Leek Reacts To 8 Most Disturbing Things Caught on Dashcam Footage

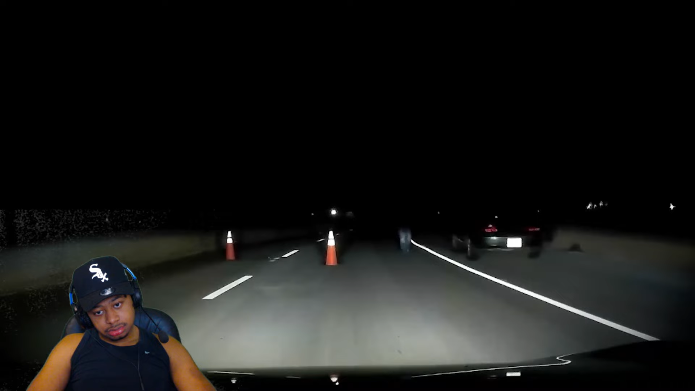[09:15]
Alright, step in front of my fucking car. As the driver brings his car to a stop, his headlights eerily catch the lower half of a man's body, walking suspiciously towards his vehicle. When he tries to drive through the cones, the man stands in his way, blocking the car's path. Sensing something is off, the driver immediately calls out to the man to try to get an explanation. What's going on? Can I help you with something?